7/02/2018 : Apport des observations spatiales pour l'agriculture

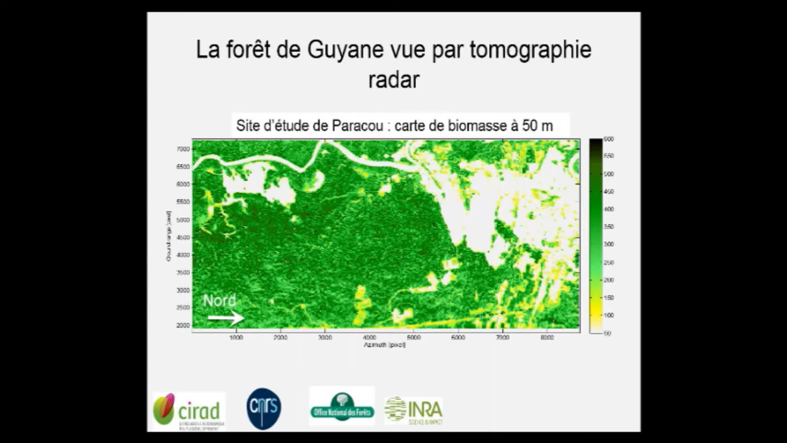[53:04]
avec mon collègue de Syrah et Guilera qui l'ont piloté depuis plus de 30 ans maintenant et vous voyez une imagerie par tonographie qui est exactement similaire à ce qui va être fait par le site d'une biomasse qui a été faite en 2009 et vous voyez là vraiment c'est une image vous voyez à droite le stock de biomasse en tonnes par hectare qui va de 0 enfin 50 à 600 tonnes par hectare à
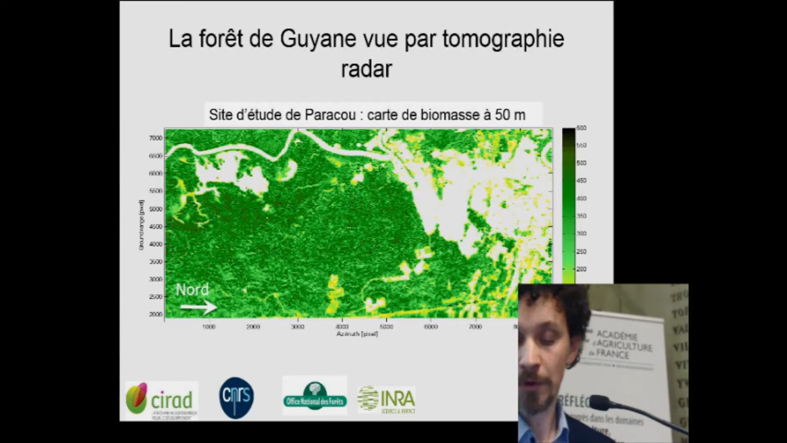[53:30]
une résolution de 50 mètres voilà alors le résultat fantastique c'est qu'on a répété ces analyses dans plusieurs sites deux